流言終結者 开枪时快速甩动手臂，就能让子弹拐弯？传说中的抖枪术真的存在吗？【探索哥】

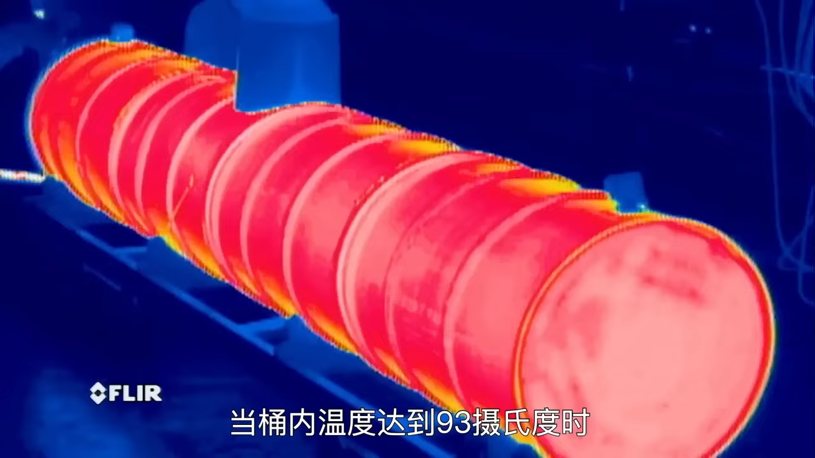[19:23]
到93摄氏度时他们立即拧紧了盖子但铁桶真的会被压扁了由于桶内气压开始降低亚当甚至能听到里面水沸腾的声音而当压力值降低到-0.
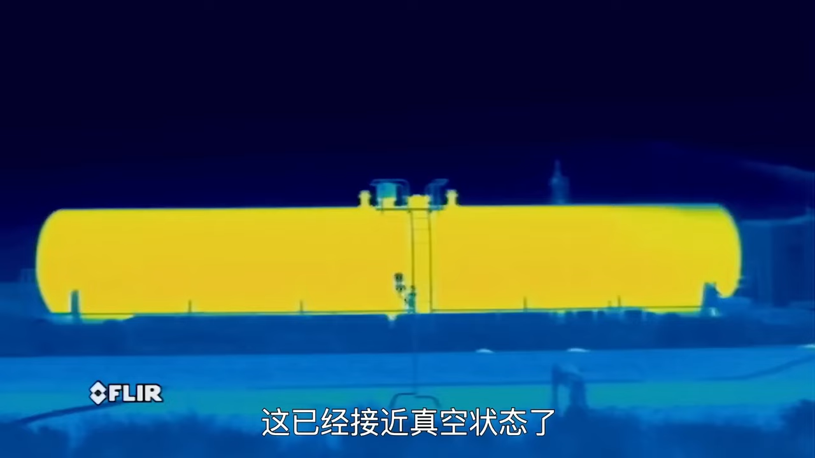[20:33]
9个标准大气压这已经接近真空状态了但罐体表现依然非常坚挺